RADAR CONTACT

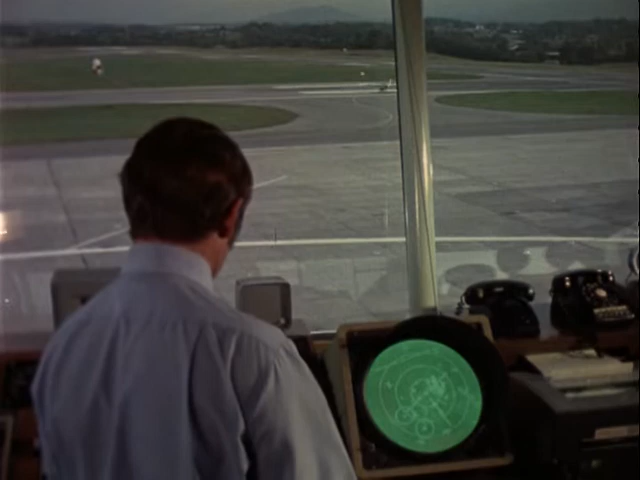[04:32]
Often, radar can help us, in spite of our lack of information.
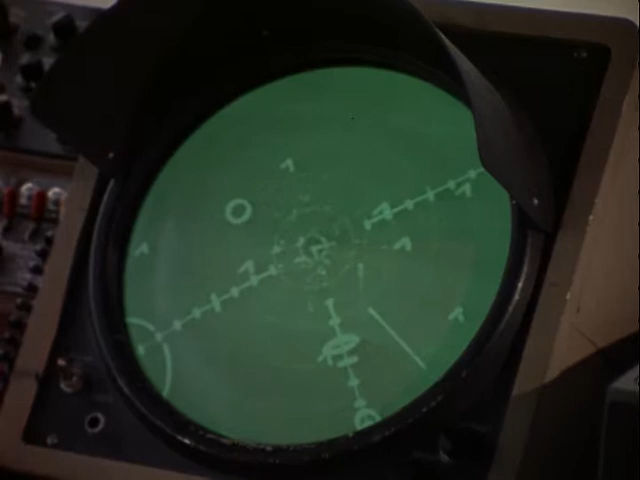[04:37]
However, understanding the fundamentals of radar can enable us to utilize it more fully and intelligently.
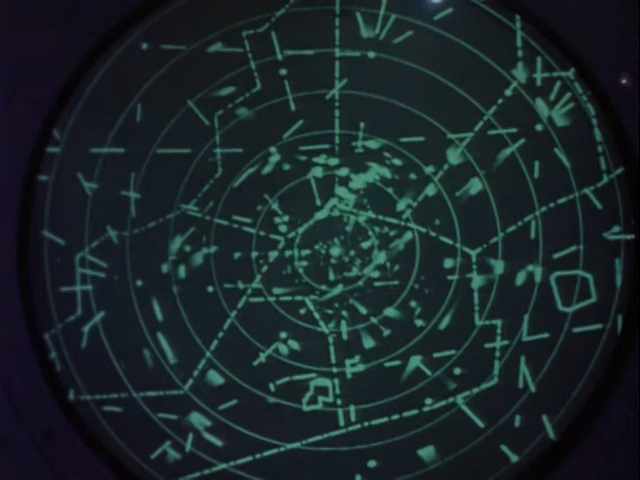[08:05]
which monitor in-route aircraft, have to see further than terminal radars. Therefore, the ARSR antennas rotate slowly,
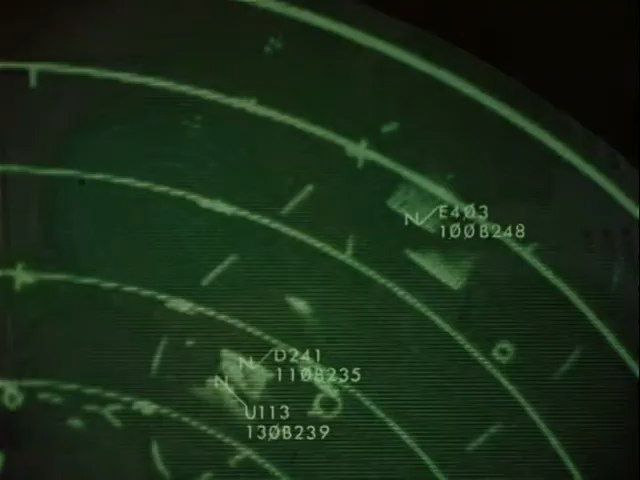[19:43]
Automatic altitude reporting capability adds a new dimension to the information available to the controller.
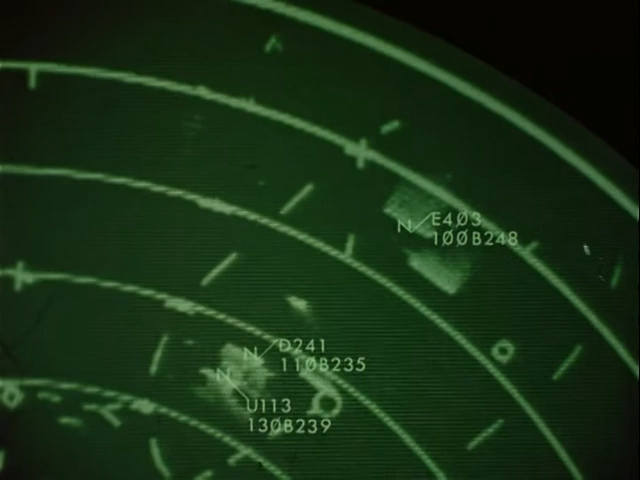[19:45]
Automatic readout of an aircraft's altimeter enables the controller to monitor the altitude of properly equipped aircraft.